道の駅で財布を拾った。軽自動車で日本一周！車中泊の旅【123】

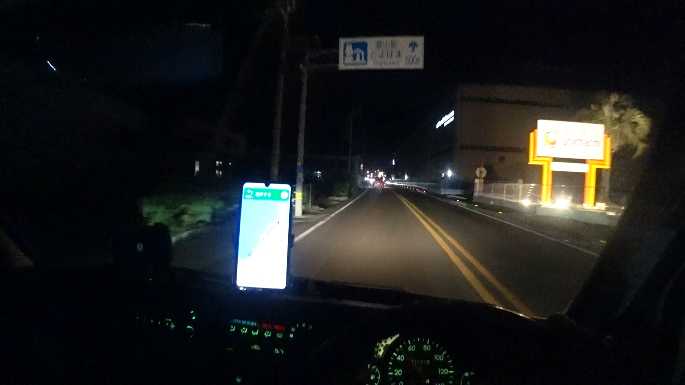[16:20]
今道の駅豊浜500m先今日はね道の駅豊浜にね止まりたいと思います言わない方がいいんでしょうかねおよそ400mとり
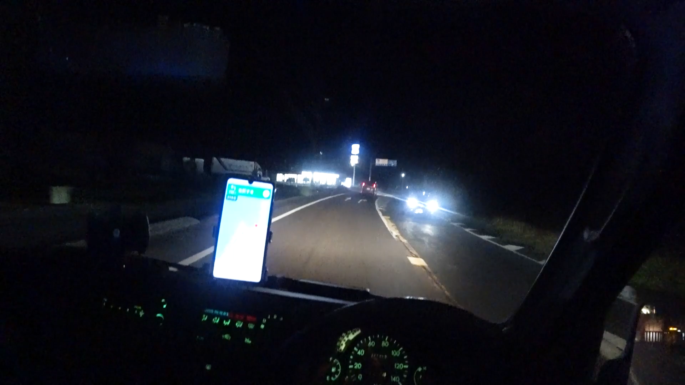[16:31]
あえず道の駅豊浜に行きますとお疲れ様でした
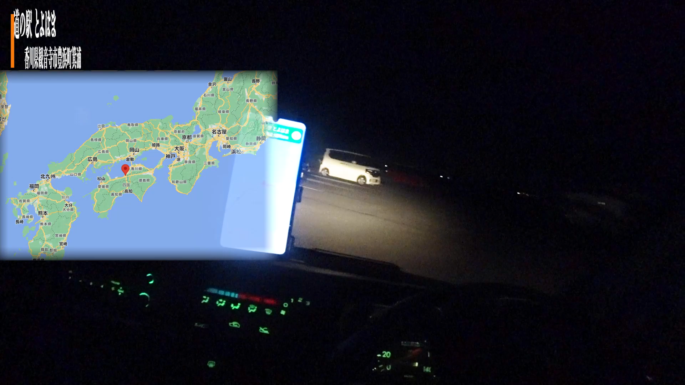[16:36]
道の駅豊浜車が止まってますねしかしちょっと